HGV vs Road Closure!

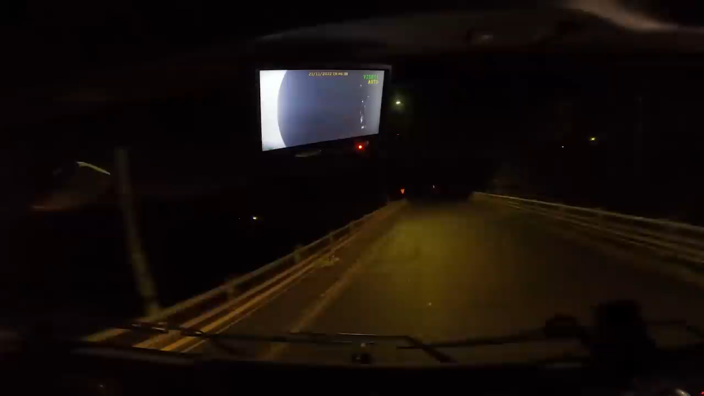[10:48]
It is... well, it's 7:45 now at night. 7:45. And we're just around the corner from where we're planning on parking up for the night. So this is my first port of call. If there's no room here, then I need to stop and try and find somewhere else to park.
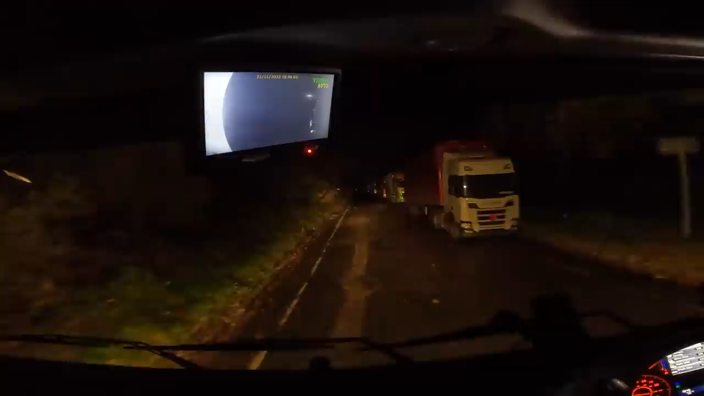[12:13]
No, we haven't. As you can see, there's loads of lorries already parked up, so could be an issue. Let's get further on down. There's a space there if I had to.
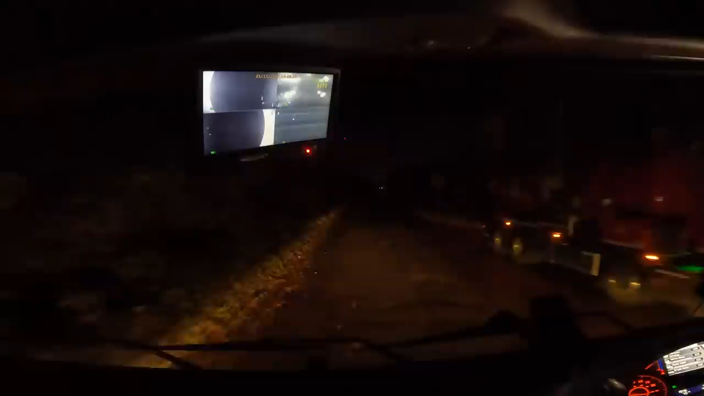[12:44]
Right, this is our turning circle. I'm just gonna park here. I'm gonna spin round and park here. There's no lines on this side. Well, maybe there is, but I don't really care. I'm parking here.